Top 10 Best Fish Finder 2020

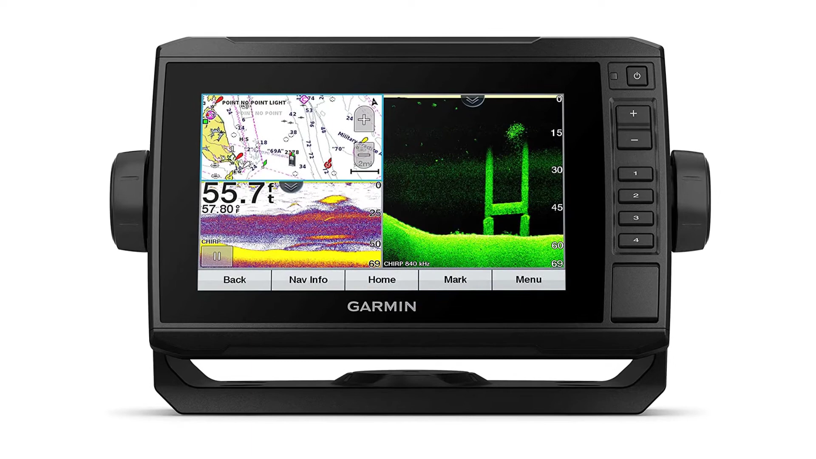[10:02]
On screen: depth 55.7 ft, water 57.80°F
sunlight readable 7 touchscreen with keyed assist includes gt24 transducer for ultra high definition clearer scanning sonar and garmin high wide chirp traditional sonar preloaded blue eckhart g3 coastal charts with integrated navionics data supports panoptics all-seeing sonar including panoptics live scope sonar sonar sharing capabilities with other echimap plus echimap uhd and echimap ultra units included components hechimap uhd 74 cv with blue eckhart g3 for us gt24 uhd
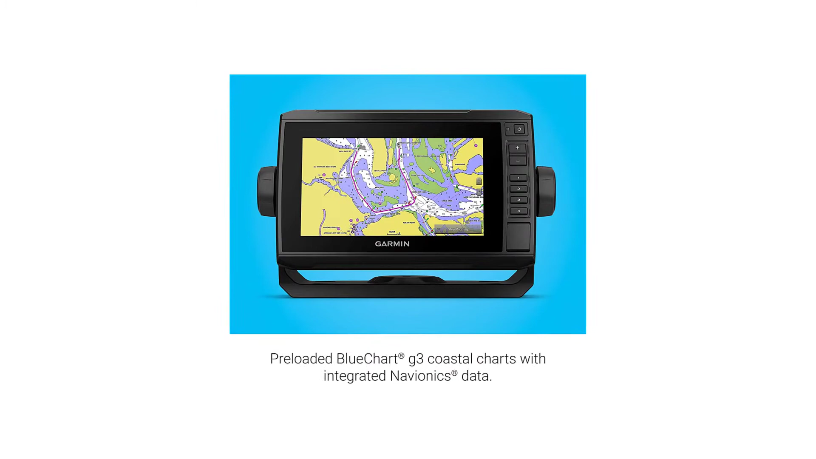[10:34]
tm transducer power data cable tilt swivel mount with quick release cradle flush mount protective cover hardware documentation
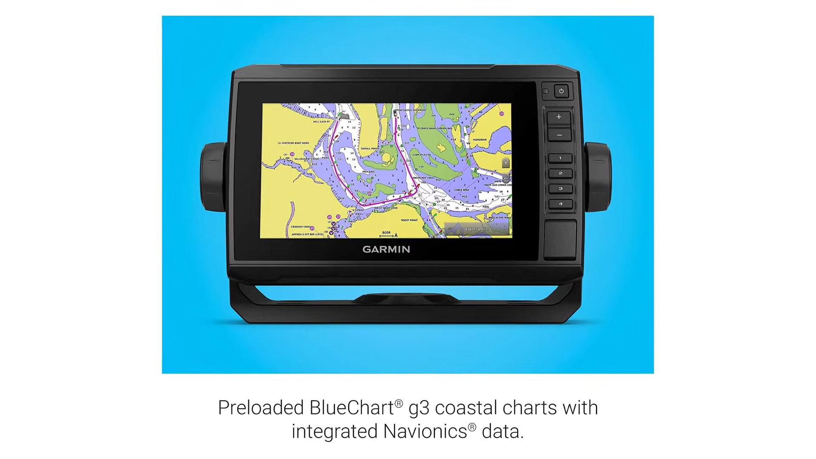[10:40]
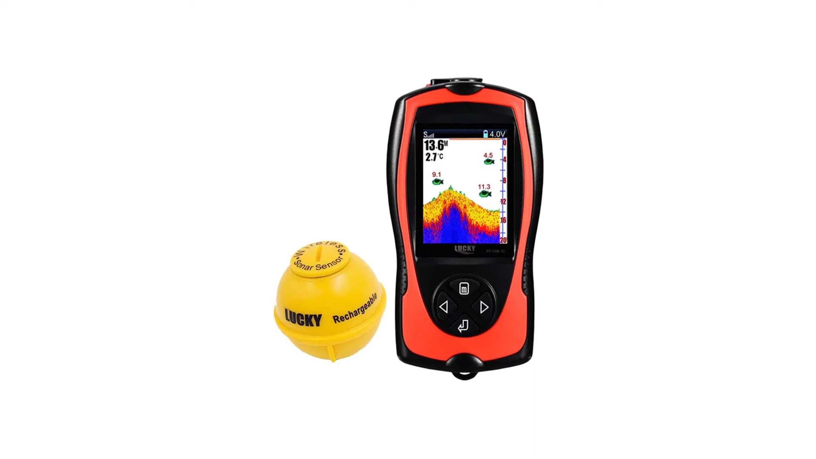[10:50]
lucky portable fish finder transducer sonar sensor 147 feet water depth finder lcd screen echo sounder fish finder with fish attractive lamp for ice fishing sea
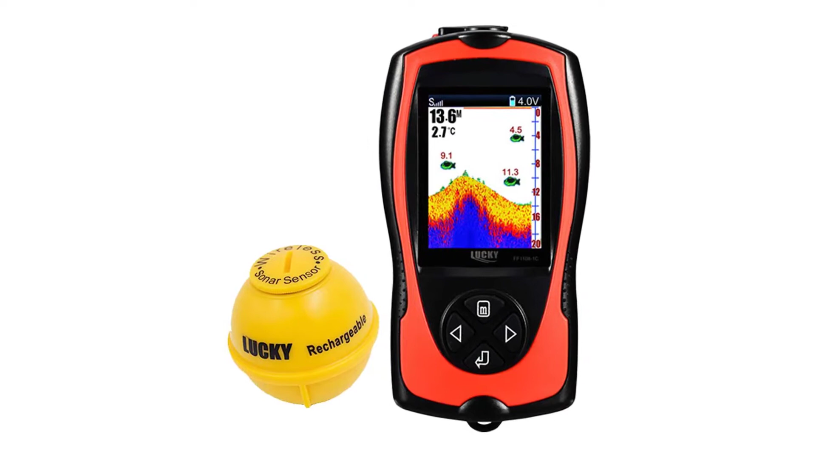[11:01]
On screen: water 2.7°C
fishing the portable fish finder with 2.4 inch tft color lcd screen can detect and display underwater contour water depth water temperature and fish size with
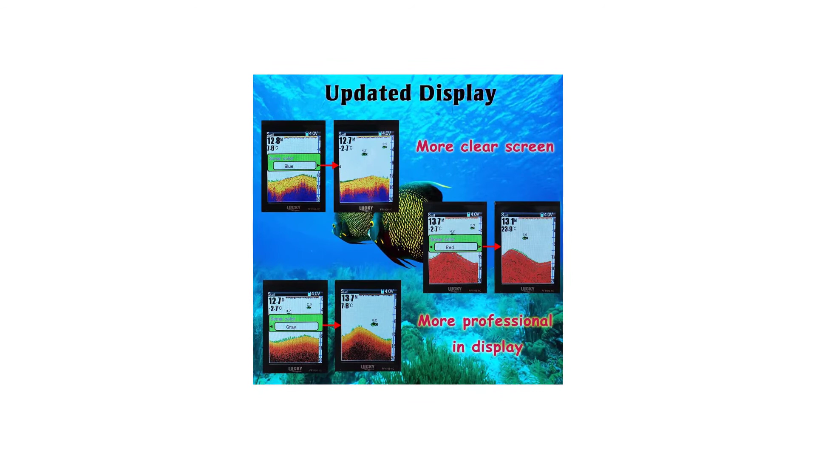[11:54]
detect sensitivity screen brightness depth range zoom depth alarm fish
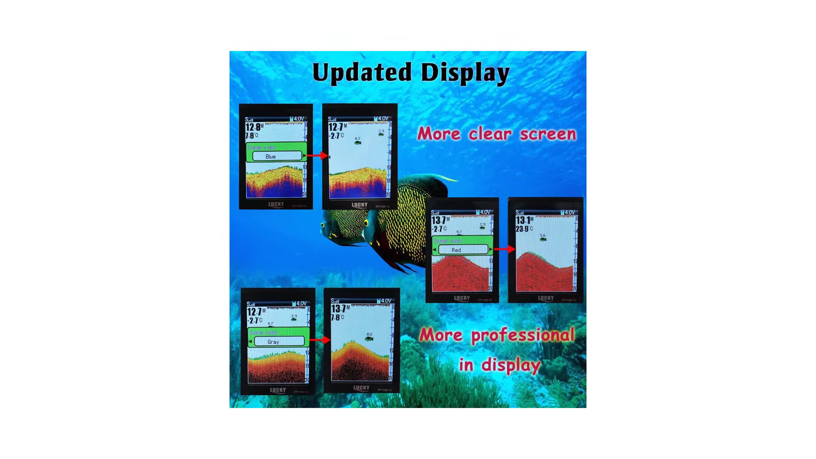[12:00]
alarm fish icon units alter and language choose both of the wireless fish finder and
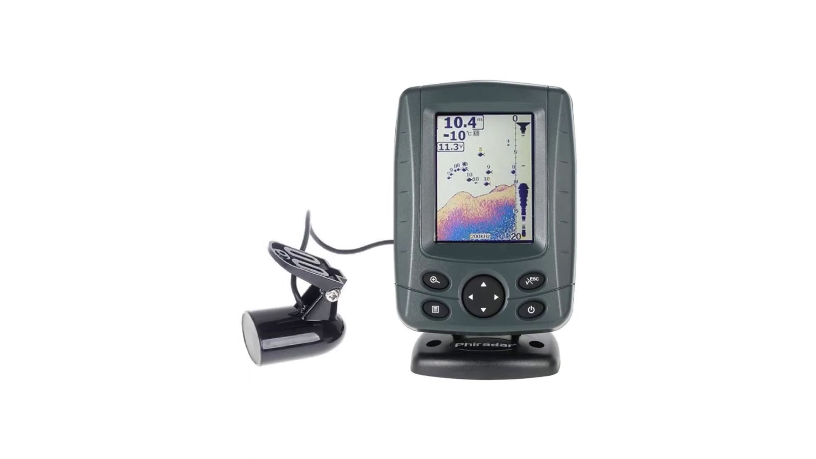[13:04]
joy we 3.5 for aider color lcd boat fish finder this amazing fish finder is specially designed for amateur and professional fishermen to find fish location depth and bottom contour of water perfect to be used in the sea river lake and fantastic for detecting schools of fish in any particular area display type 3.5 18 bit tft v320 xh 240 sunlight readable depth reading from